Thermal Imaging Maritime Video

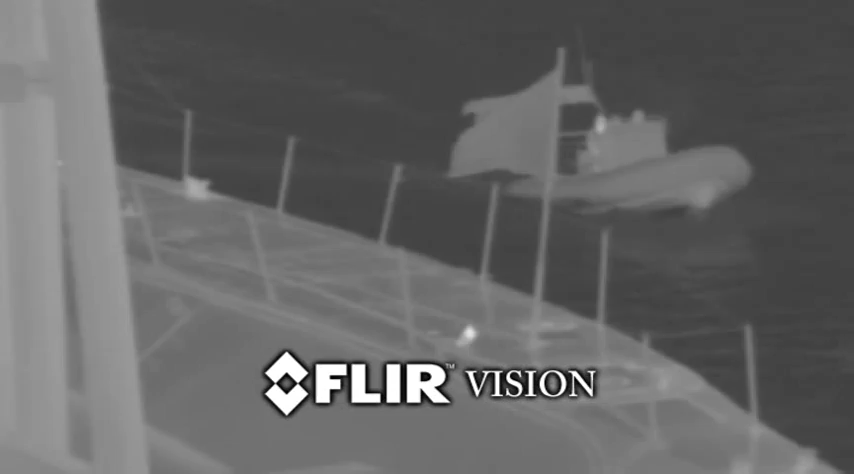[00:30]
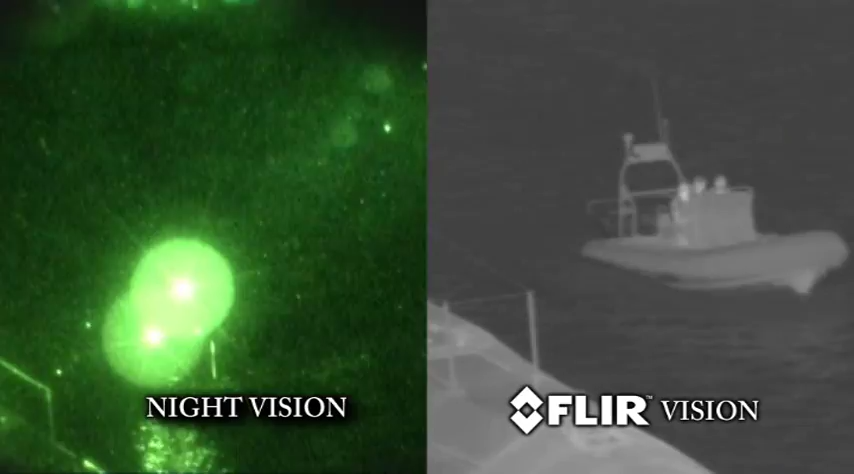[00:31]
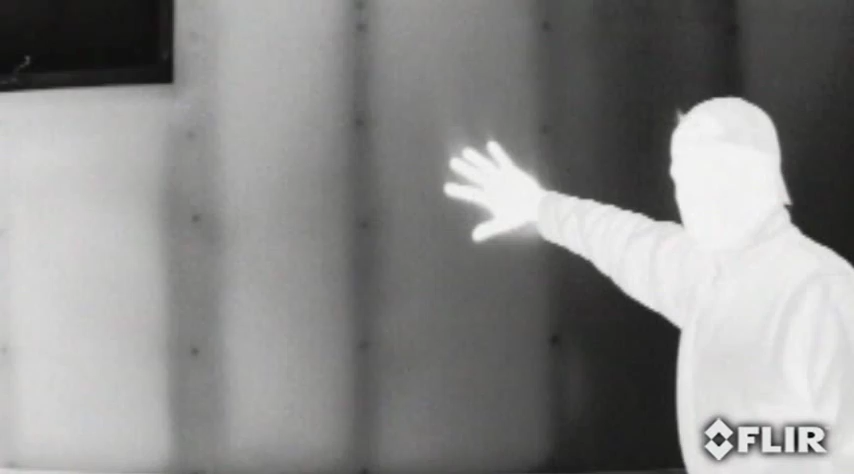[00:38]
Warm objects appear white and cooler objects appear black.
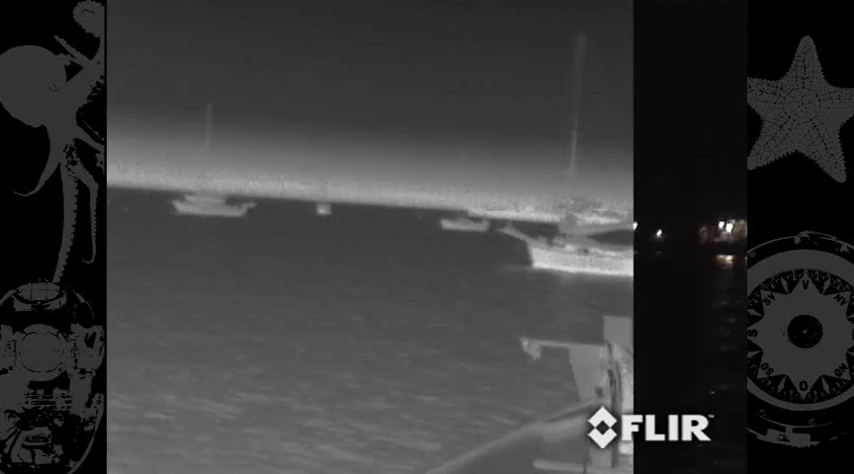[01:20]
You can clearly see the shoreline,
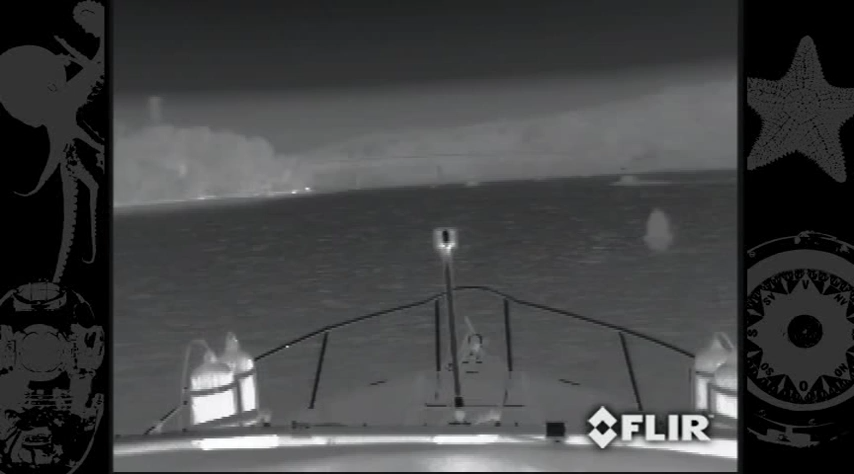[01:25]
buoys and markers, floating debris, exposed rocks and other vessels.
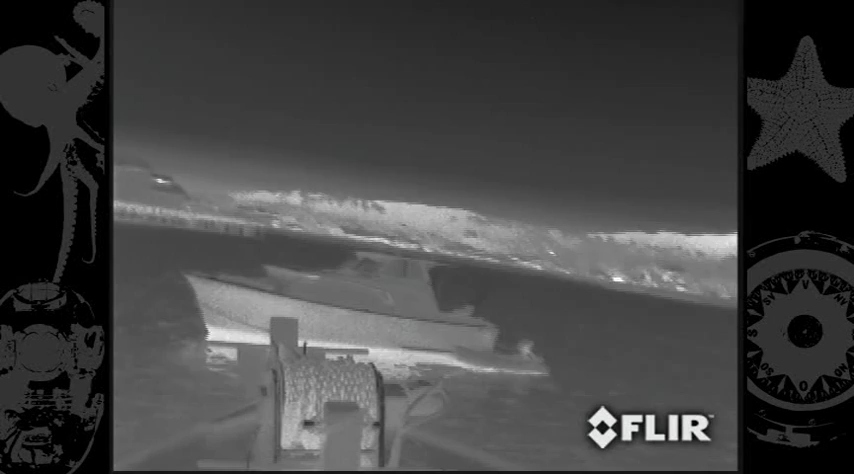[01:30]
These hazards appear clearly on a video display.
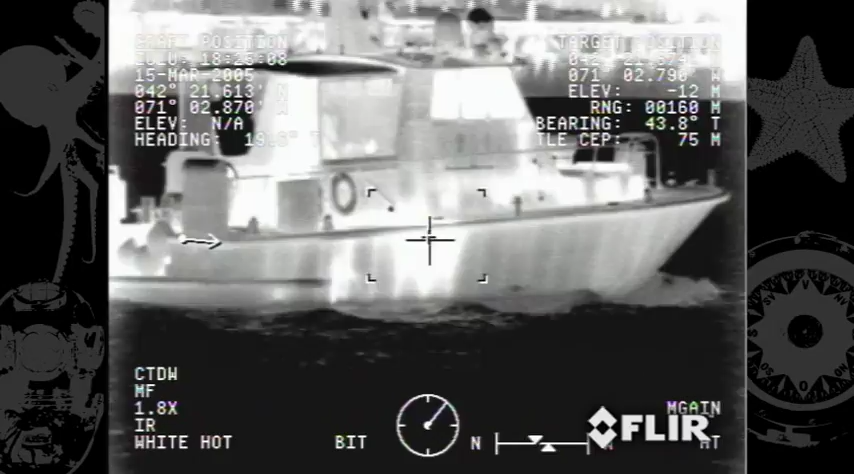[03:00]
Navy SEALs, the C FLIR is the premier maritime multi-sensor thermal imaging system.
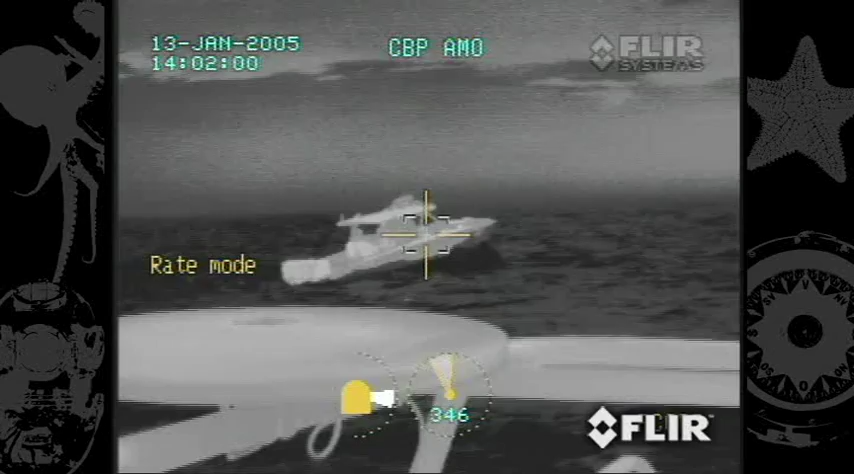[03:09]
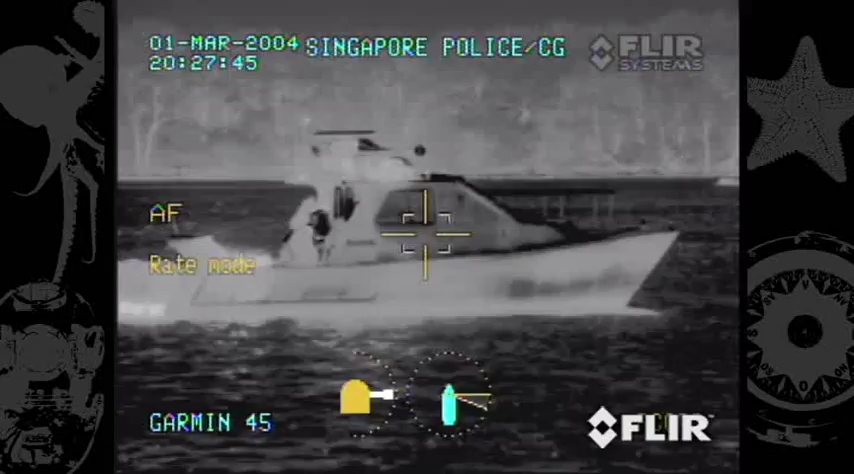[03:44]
C FLIR is simply the most capable maritime multi-sensor thermal imaging system available in the world.
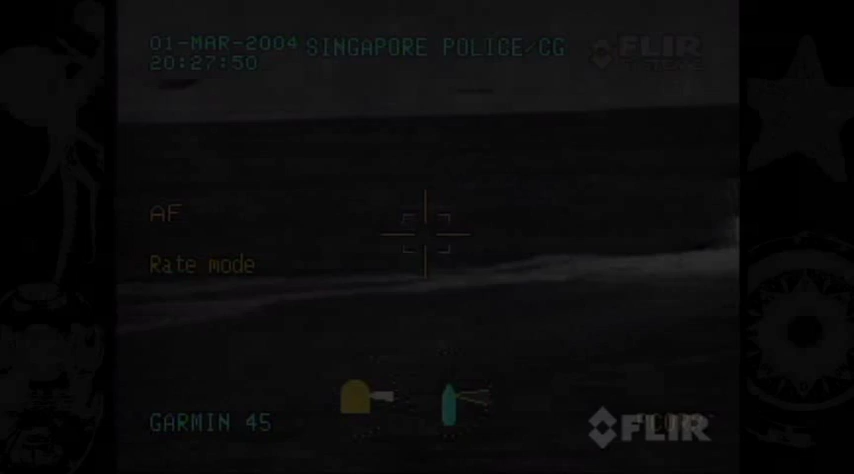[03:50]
Voyager is a mid-range thermal and daylight imaging system designed to support navigation, port security, man overboard, and medium-range threat detection.
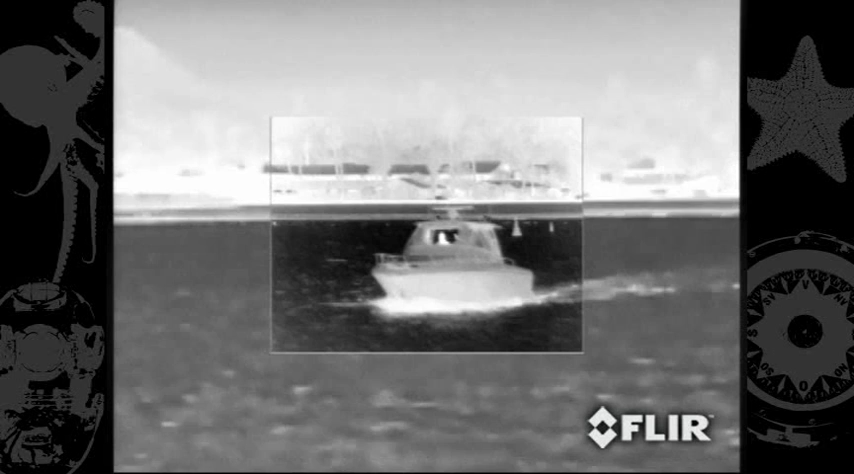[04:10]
This foveal vision concept allows the operator to enjoy a wide-angle view for
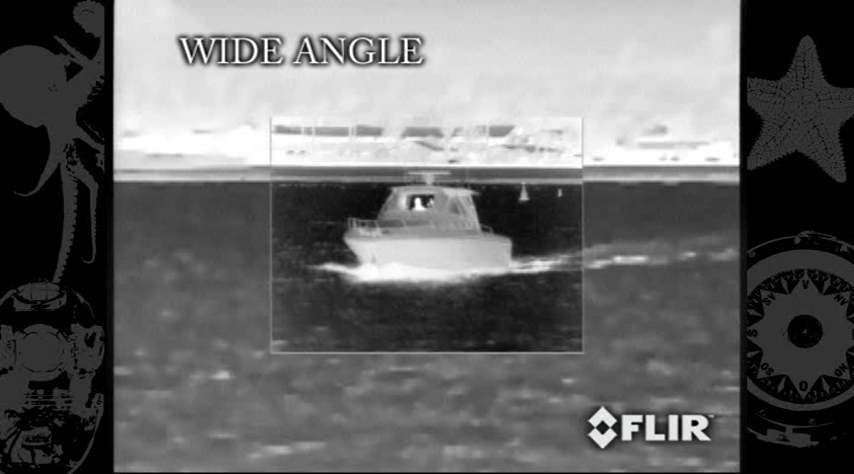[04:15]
situational awareness while maintaining a high-resolution area at the center of the screen for object identification and tracking.
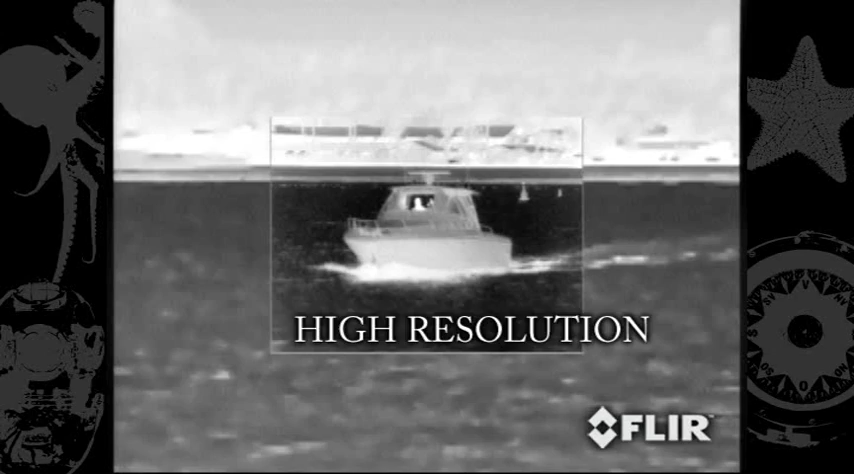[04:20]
The patented image processor provides both the
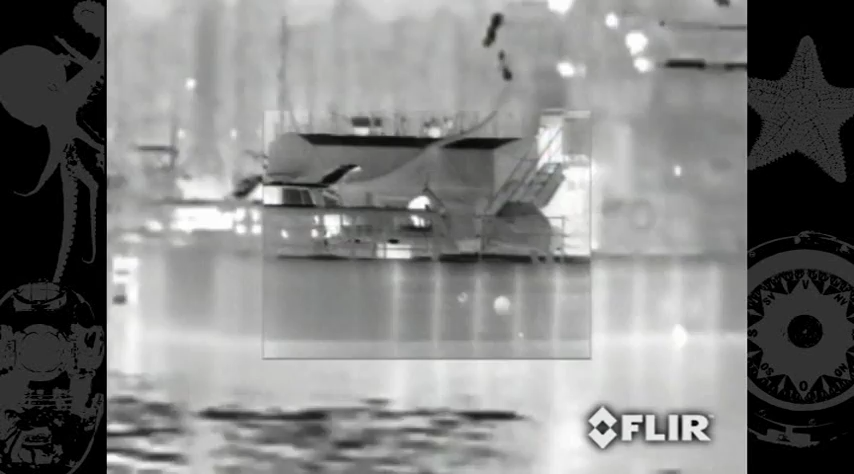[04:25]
foveal imaging mode as well as a continuous zoom between the wide and narrow fields of view.
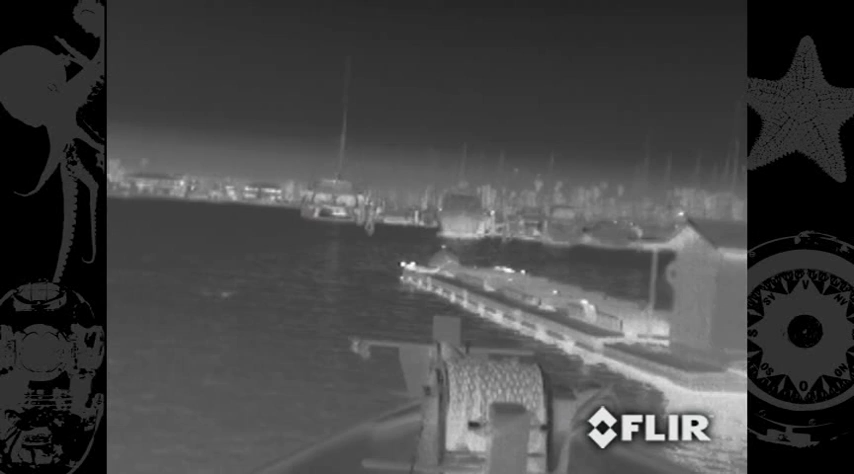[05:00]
You can clearly see channel markers,
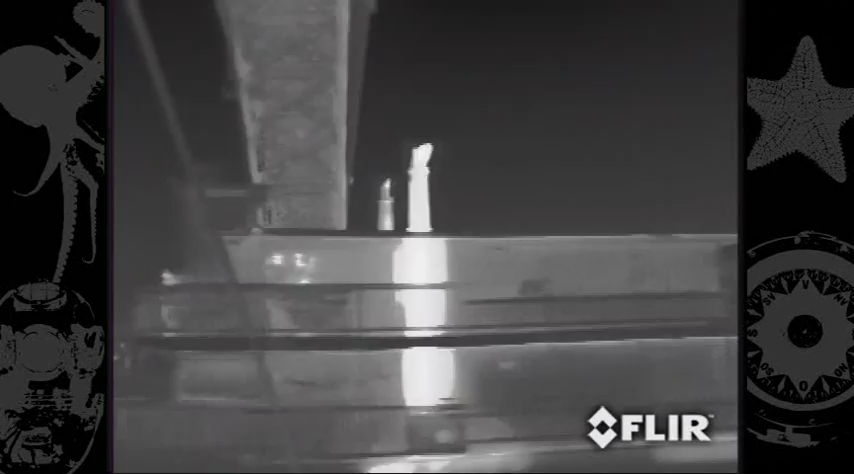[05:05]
outcroppings of land, bridge pilings, and other vessels.
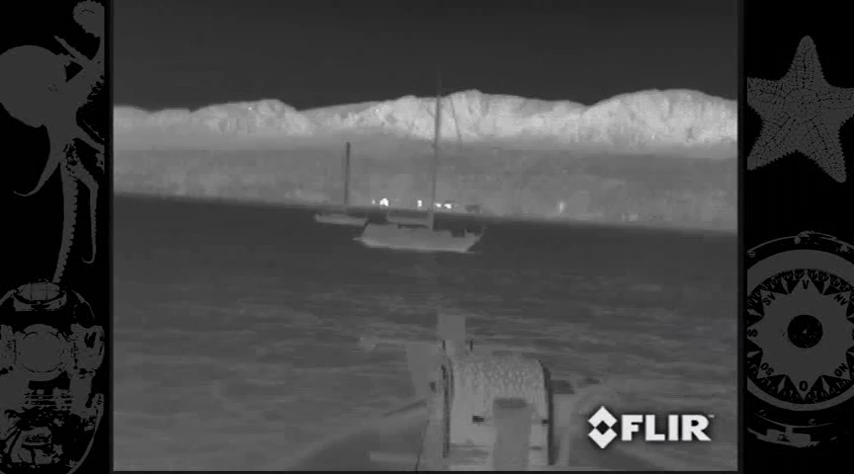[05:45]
You can clearly see channel markers, shipping lane traffic, outcroppings of land, bridge pilings, floating debris, people in the water, and other vessels.